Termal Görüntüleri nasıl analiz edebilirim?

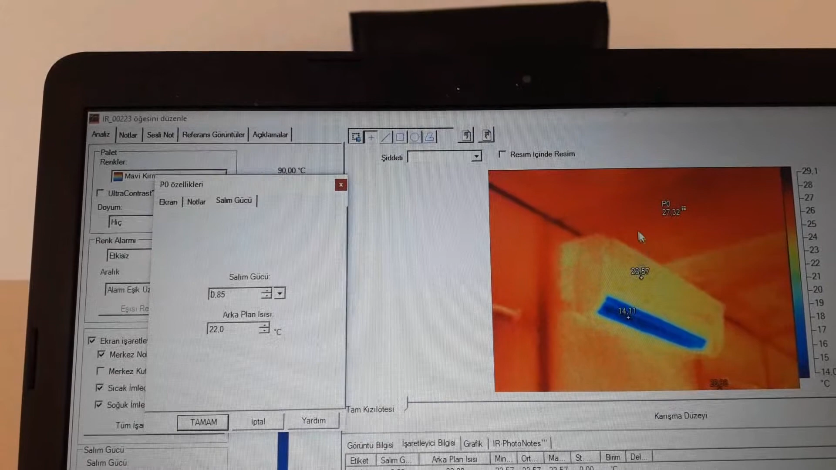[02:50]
On screen: scale top 29.1°C, scale bottom 14.0°C
gerçek sıcaklık değerini de yakalamış oluyorum.
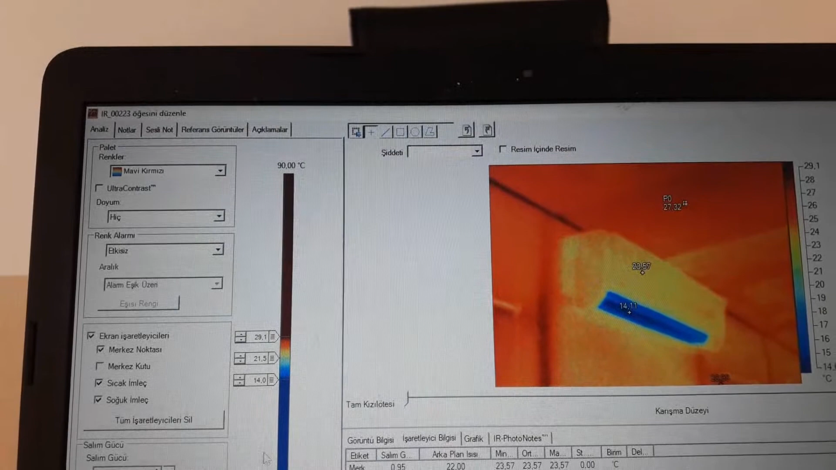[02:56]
On screen: scale top 29.1°C
Bunu nokta koyabildiğimiz gibi herhangi bir yere daire koyabiliriz.
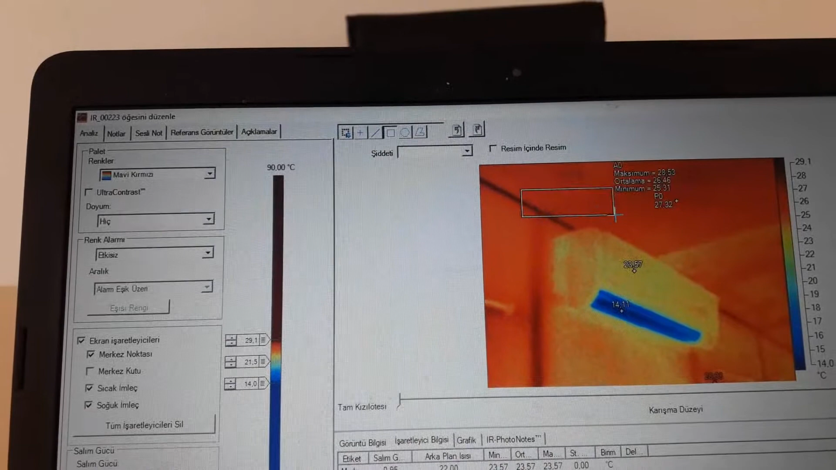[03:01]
On screen: scale top 29.1°C, scale bottom 14.0°C
Pardon. Dörtgen koyabiliriz.
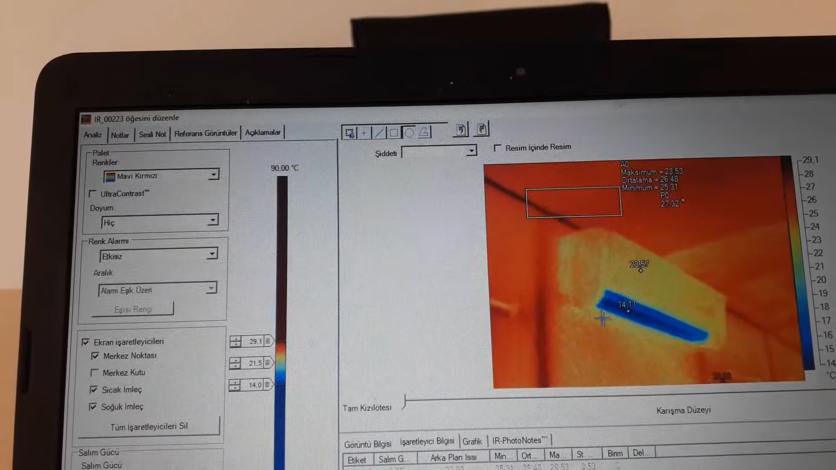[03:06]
Herhangi bir noktaya daire koyabiliriz. Hatta bir doğru çizebiliriz.